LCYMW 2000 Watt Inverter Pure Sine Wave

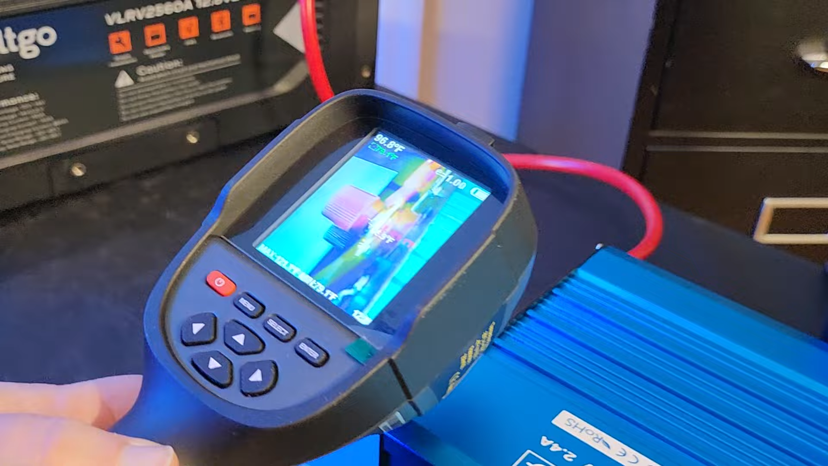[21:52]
now I'm testing the the temperature there on the lugs on the back of the inverter it's the hottest that I've seen is about one twenty
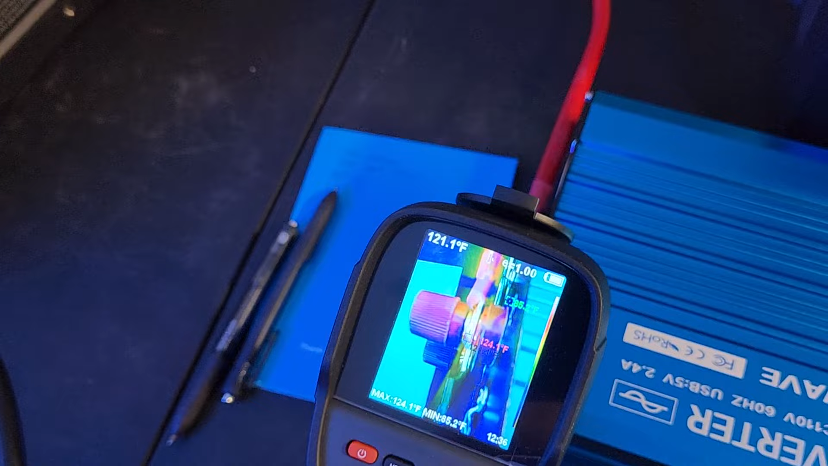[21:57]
On screen: max 124.1°F
three one twenty two so right
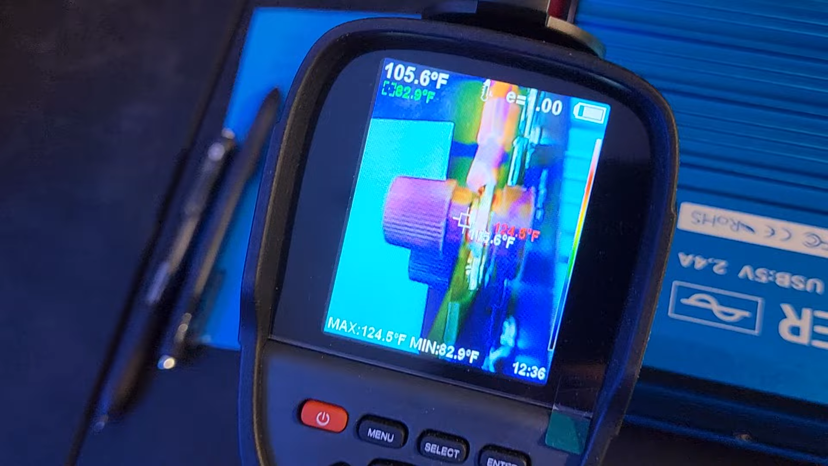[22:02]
On screen: spot 105.6°F, min 82.9°F
there were the the lugs are works screws in rather at the terminal
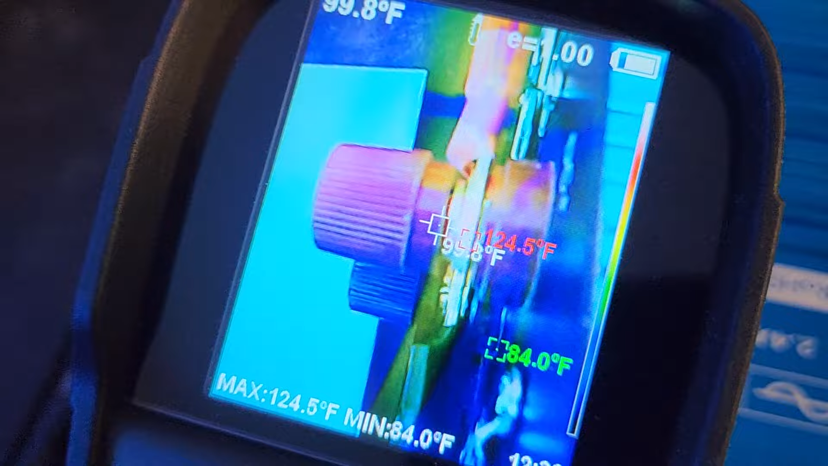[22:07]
On screen: spot 99.8°F, max 124.5°F, min 84.0°F
you see rather one twenty four now we went
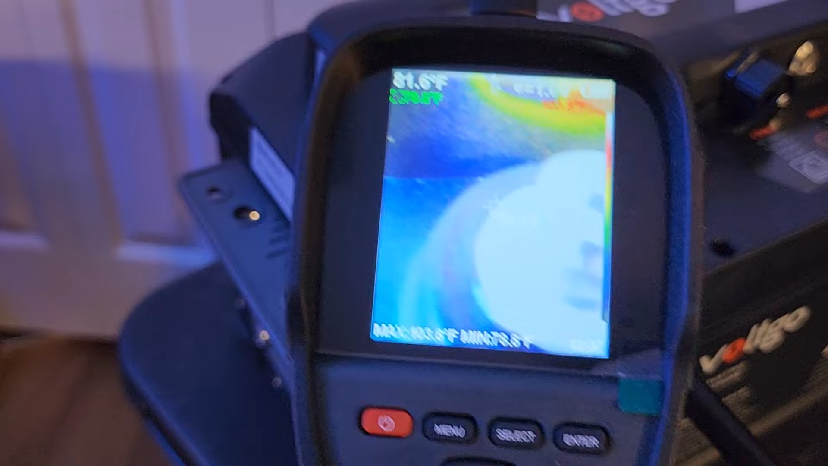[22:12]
back up here to the battery terminal and it's shows that it's about a hundred
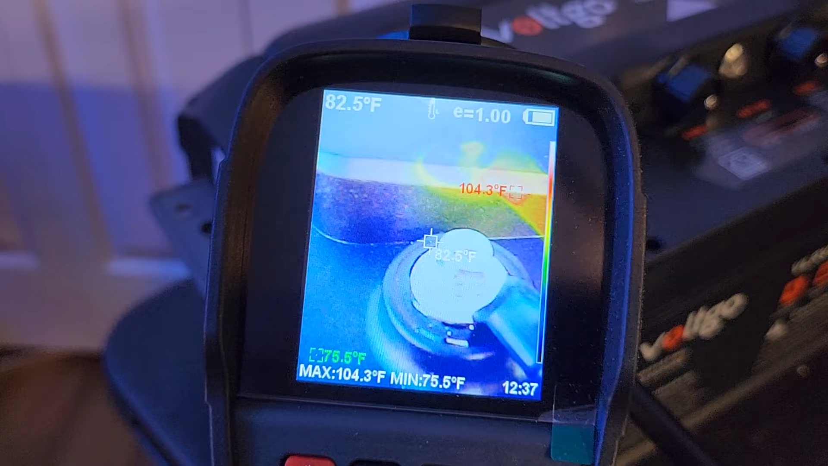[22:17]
On screen: spot 82.5°F, max 104.3°F, min 75.5°F
and four degrees so it's getting a little bit warm but not crazy
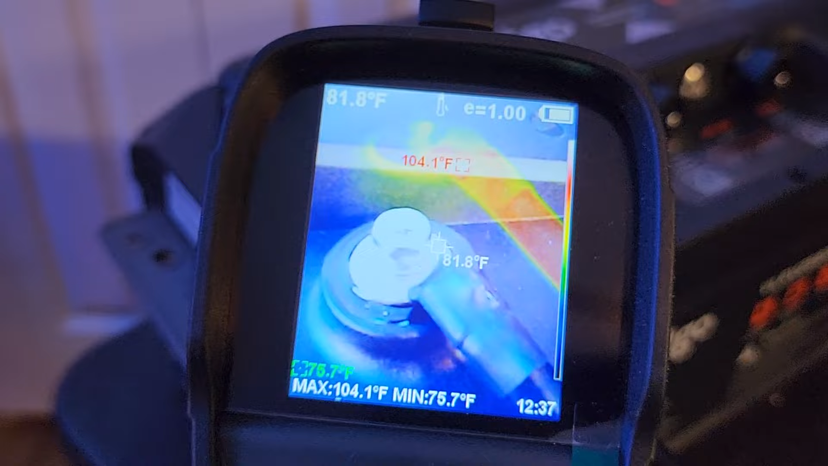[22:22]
On screen: spot 81.8°F, max 104.1°F, min 75.7°F
so let's go back down here to the inverter
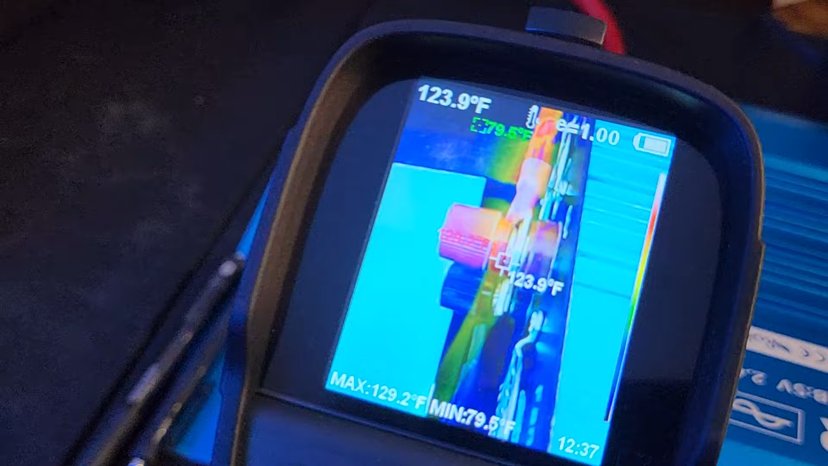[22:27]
On screen: spot 123.9°F, max 129.2°F, min 79.5°F
and we're gonna test and see what it says those lugs are at right at about a hundred and twenty nine degrees